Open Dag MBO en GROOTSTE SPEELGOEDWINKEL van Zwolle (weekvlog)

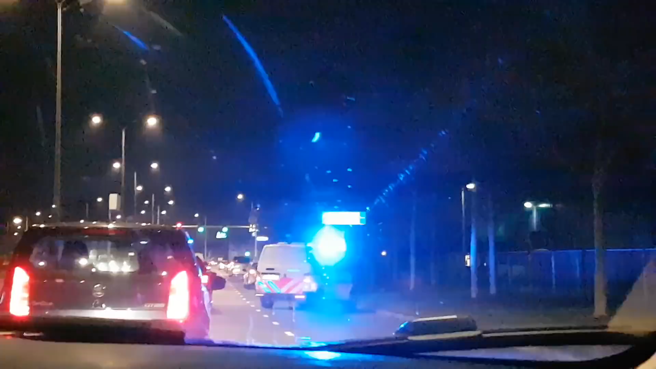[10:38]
Oh, er is wat aan de hand.
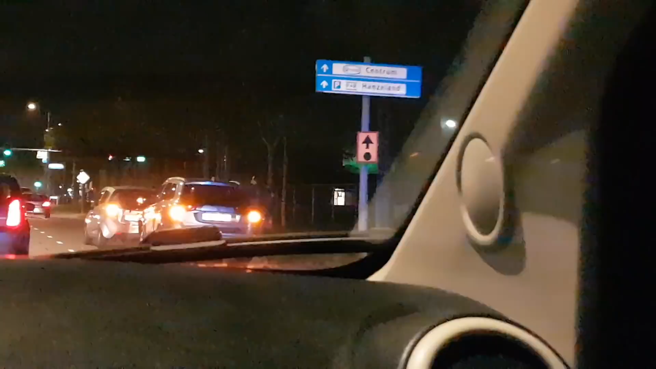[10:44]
Auto's op de botsen. Best dunkje in de.